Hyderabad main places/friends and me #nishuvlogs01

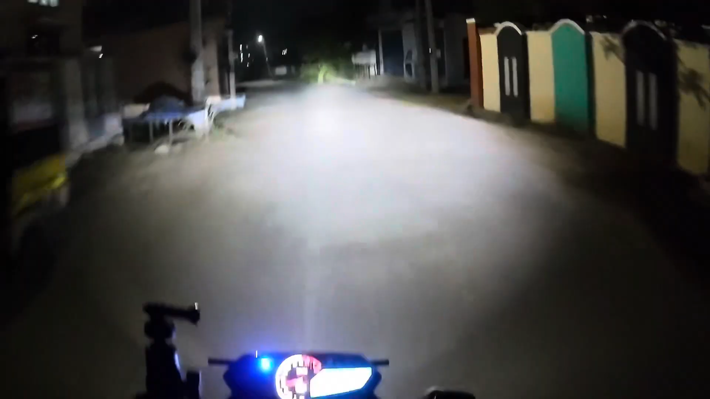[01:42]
ఇక మనం అయితే స్టార్ట్ అయినాం ఎర్లీ మార్నింగ్ రైడ్. ఇప్పుడైతే 5:42 అవుతుంది గాయస్, ఎగ్జాక్ట్గా 5:42 అవుతుంది. ఇక స్టార్ట్ అయినాం గాయస్.
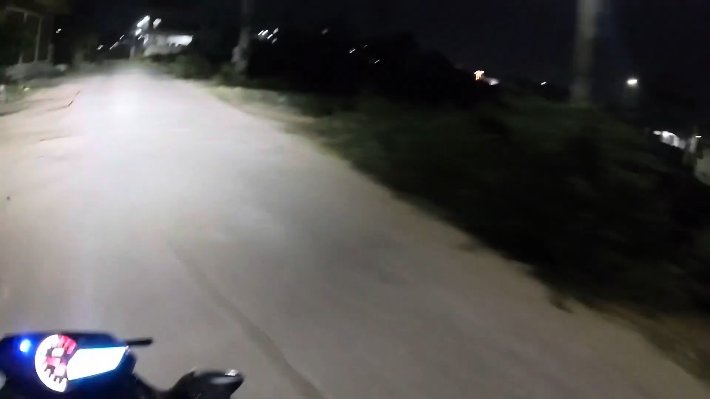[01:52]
చెల్లెకి డాడీకి అందరం వాళ్ళకి తెరిచి వెళ్తున్నా, మమ్మీని కూడా ఫోటో కడ తండం పెట్టుకుని వెళ్తున్నా గాయస్. ఇక ప్రస్తుతం అయితే
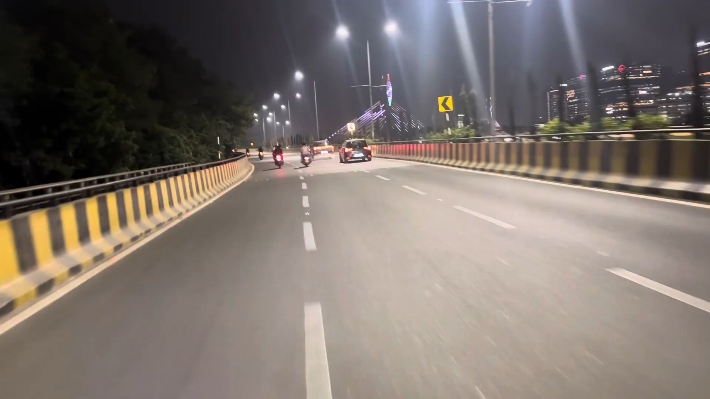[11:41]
ఎప్పుడైతే ప్రస్తుతం కేబుల్ బ్రిడ్జ్కి వచ్చినాం చూడండి, సరౌండింగ్ నైట్ అంతా తిరిగి తిరిగి లాస్ట్కి కేబుల్ బ్రిడ్జ్కి వచ్చేసినాం.